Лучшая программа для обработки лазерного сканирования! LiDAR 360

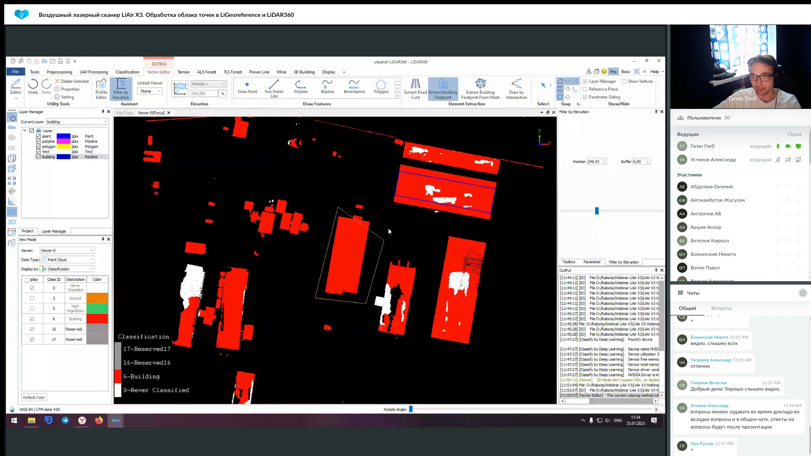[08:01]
Это не обязательно делать по одному зданию. Вы можете это делать целыми массивами, желательно до одного квадратного километра, потому что иначе могут возникать ошибки.
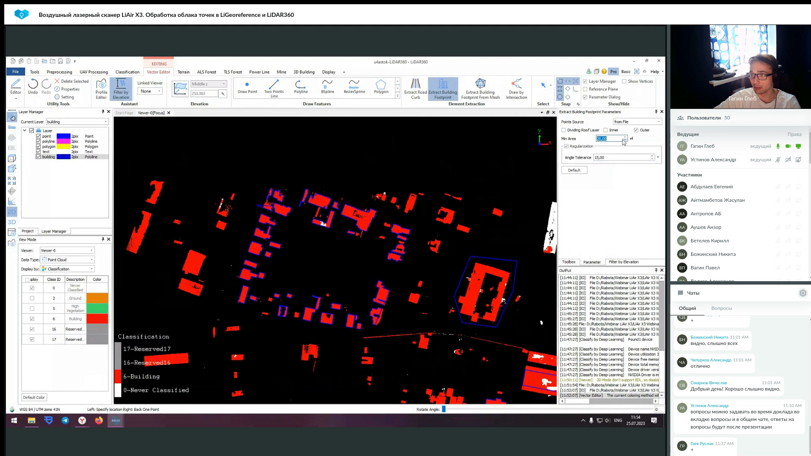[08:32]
Допустим, почему вот это здание не было определено как отдельное, потому что здесь установлен фильтр, то что минимальная площадь это 20 квадратных метров. Вы также этим можете варьировать и, собственно, получать другие результаты.
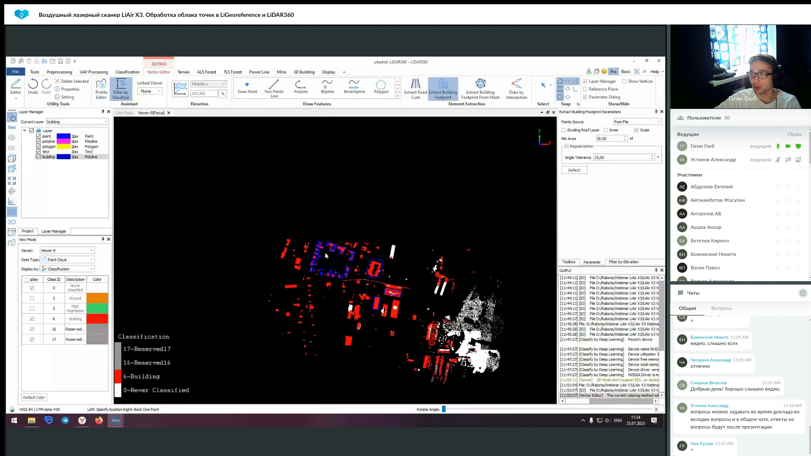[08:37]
После того, как вы формируете, допустим,
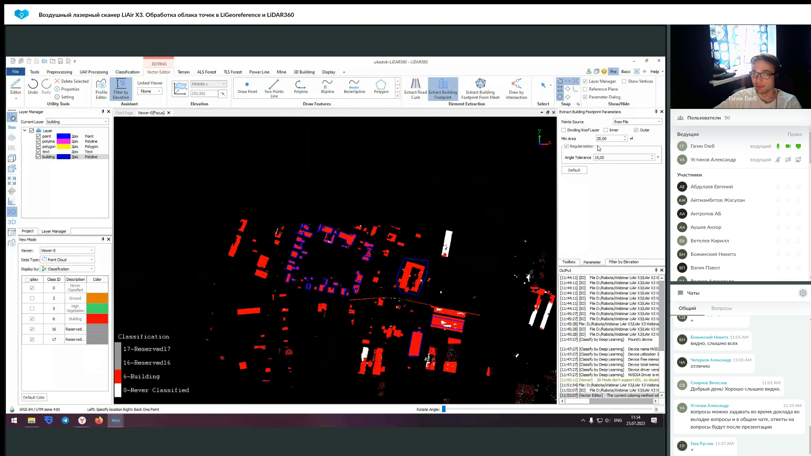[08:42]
ваши вот эти векторные файлы, вы их можете сохранить и, во-первых, вы можете просто их выгрузить,
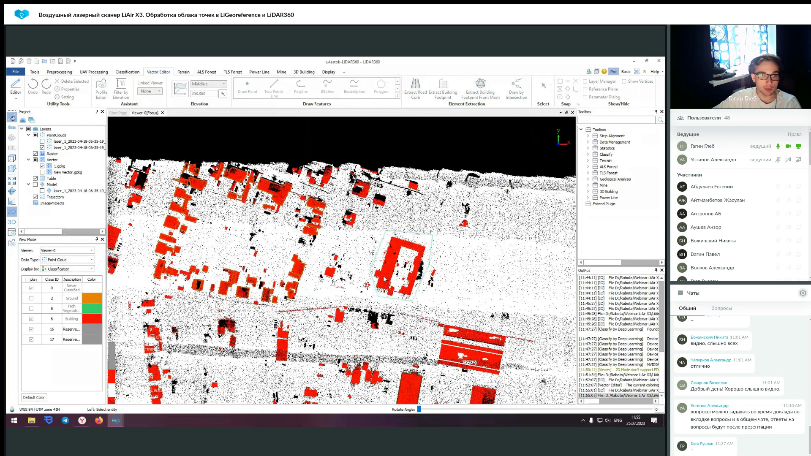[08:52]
вы просто можете их выгрузить, допустим, в тот же самый автокад. Они сейчас в формате GPTG, но вы можете его конвертировать. То есть тут есть вектор conversation и вы можете его, по идее, перегнать в другой. Либо есть второй вариант, вы можете просто изначально использовать его как,
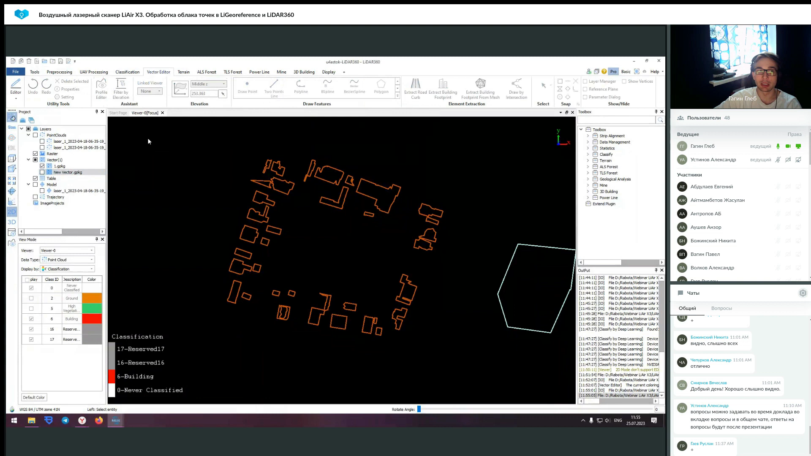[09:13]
допустим, shape, либо dxf. После создания вашего вектора можете, собственно,
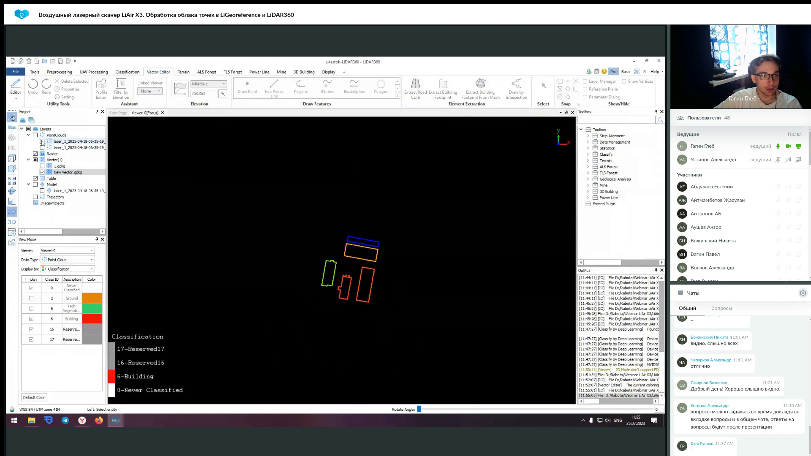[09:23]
да, я сейчас просто покажу это на небольшом участке,
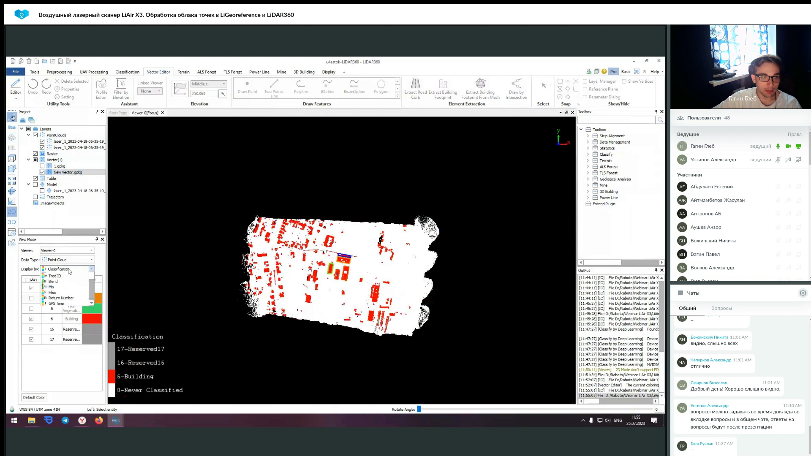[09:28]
вы можете создать модель вашего здания в автоматическом режиме.
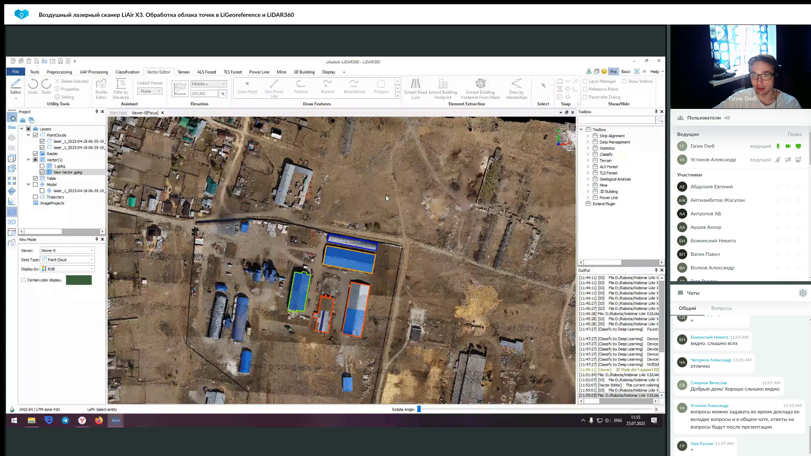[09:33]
То есть вот так отображаются ваши векторные данные.
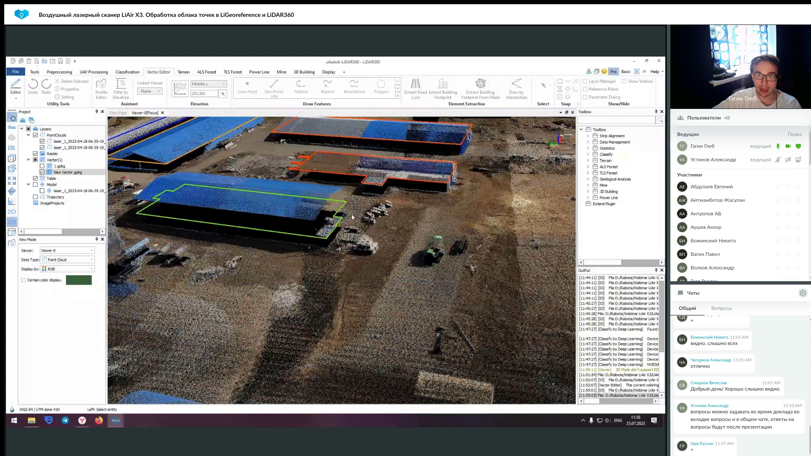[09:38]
Они привязаны к высоте, к той плоскости, в которой вы их строили.
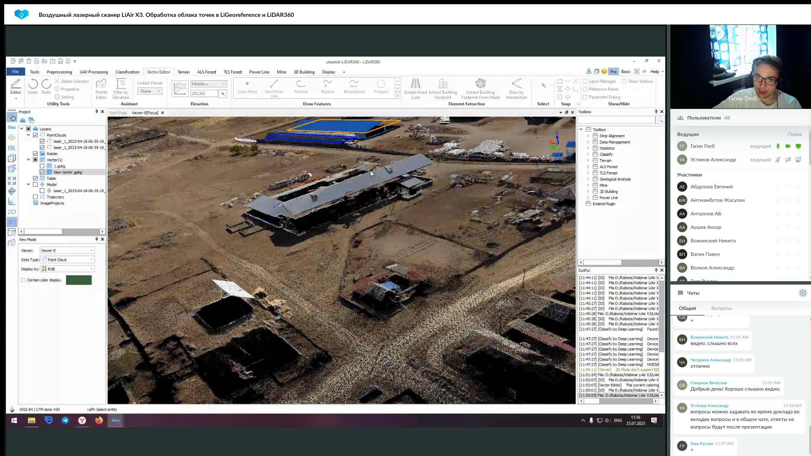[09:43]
То есть таким образом они отображаются. Для упрощения демонстрации я это все немного обрезал. Мы видим, в общем, такие контуры. Если мы откроем вкладку 3D-билдинг, то мы здесь видим функцию, то что мы здесь видим функцию AutoCreate Buildings. Мы ее можем запустить
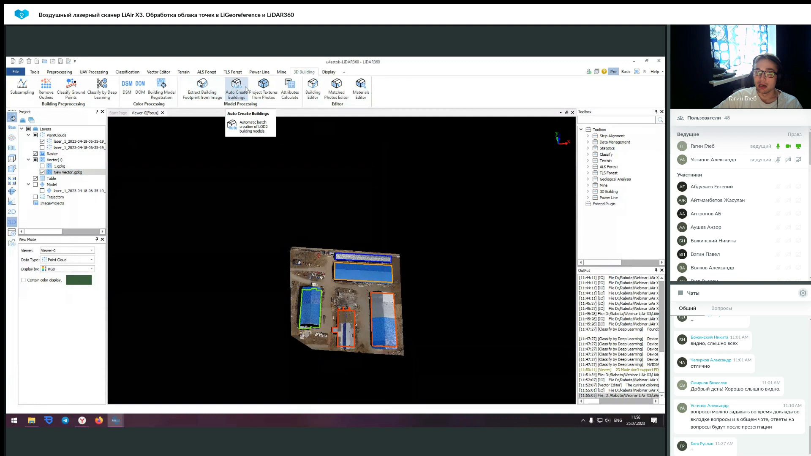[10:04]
и получить следующий результат. То есть вы получаете LOD2 модель. Она содержит изгибы, общую геометрию. Она довольно простенькая, но она пытается соответствовать своим высотным отметкам. Она пытается соответствовать этим геометрическим размерам. И также дальше ее можно использовать. То есть ее можно сконвертировать, допустим, в файл OBJ, который является просто 3D-моделью, которую вы, допустим, можете уже разместить в какие-то другие программы.
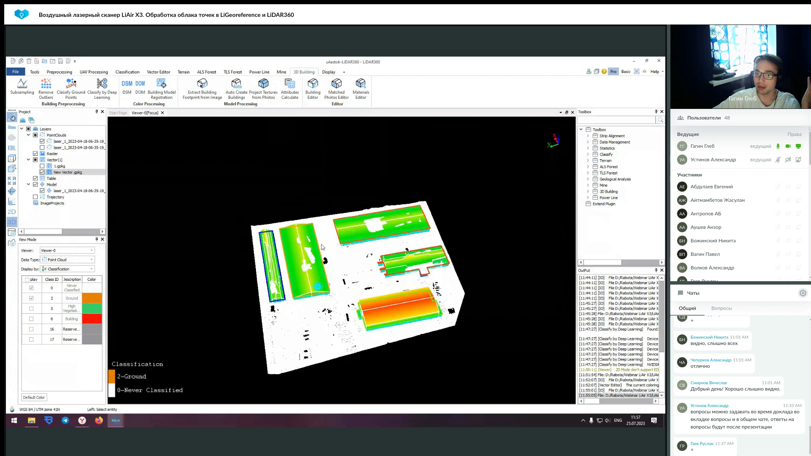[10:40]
И у вас не будет необходимости работать с вашими облаками точек, потому что, ну, соответственно, они тяжелее просто-напросто. Вы можете использовать эти 3D-модельки,
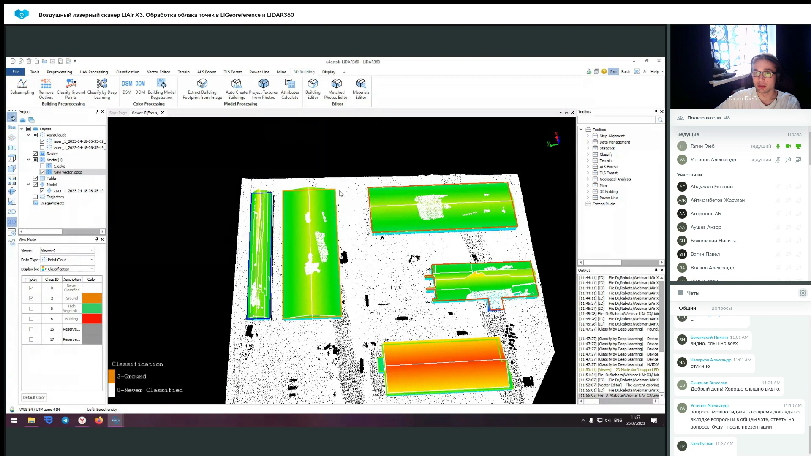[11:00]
потому что они геопривязаны и они же создаются в координатах. И просто облегчить таким образом проект. Ну, опять же, как один из вариантов использования результатов облака точек. Также вы можете при наличии проекта фото натянуть на эти здания текстуры.